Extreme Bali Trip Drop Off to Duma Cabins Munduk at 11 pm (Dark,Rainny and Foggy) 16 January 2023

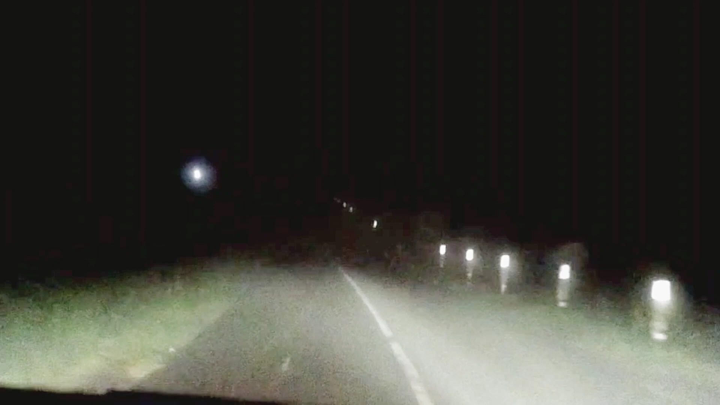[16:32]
Di kamera kok jernih ya, padahal di kalau nggak di kamera itu luar biasa, nggak bisa lihat loh. Aku malah ini dengan bantuan kamera ini baru bisa lihat ini. Oh, di kamera bisa lihat. Aku jalan dengan bantuan kamera HP ki yo. Ini nggak tak buat-buat, bener. Kalau nggak percaya, siapa yang nggak percaya? Ayo, tak tunjukin. Yang nggak percaya monggo, tak tunjukin. Sewaktu-waktu.
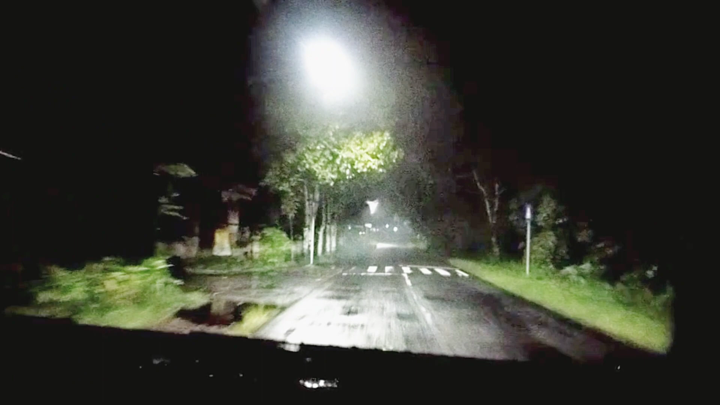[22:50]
Untungnya wis aku jalan balik wis padang kayak gini. Jene kabute sak-sak tapi kayak emang jangan kelihatan sama sekali kok. Bener-bener super ekstrim. Pengalaman terekstrim yang pernah tak alami ya iki. Tadi berangkatnya sayangnya nggak tak rekam, soalnya tadi pas berangkatnya memang tak HP ini tak pakai nganu, tak pakai nyari lokasi vilanya.
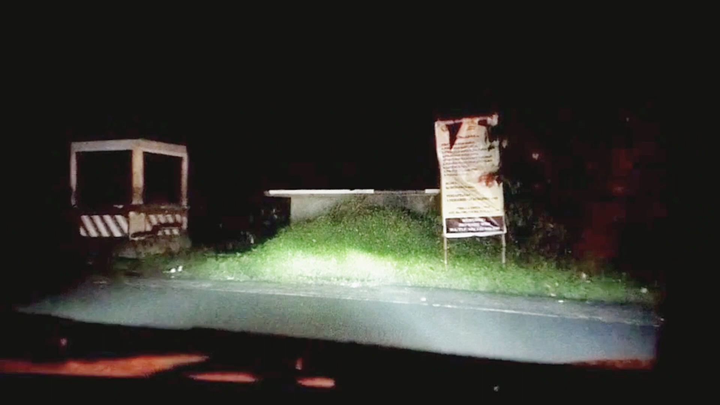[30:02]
Di Bukit Wanagiri kuwi iki mudun.